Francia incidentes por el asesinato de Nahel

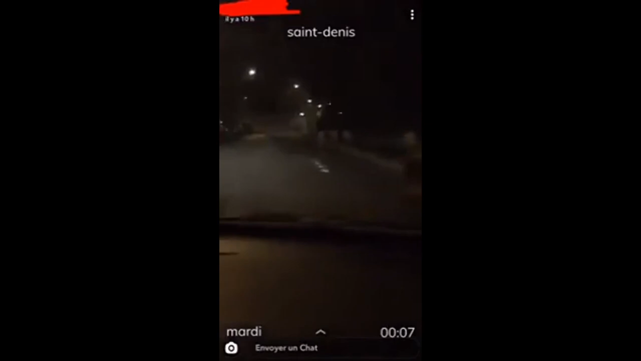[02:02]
C'est une dinguerie. Il y a des lions, ma gueule. Ils se baladent. C'est quoi ce truc, frère? Eh, bon, le checker là, la tête.
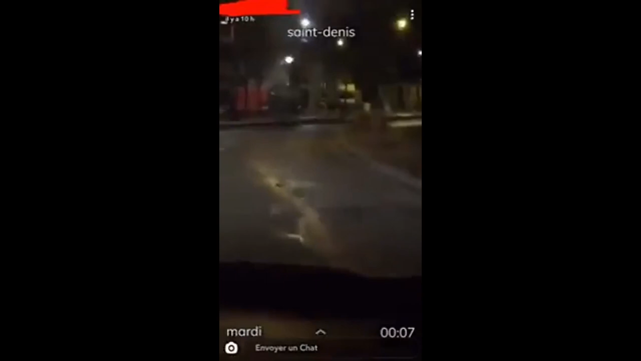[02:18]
T'es moi le dernier comme il est gros là. Voilà, se balade dans le quartier. T'es moi comme ils sont gros.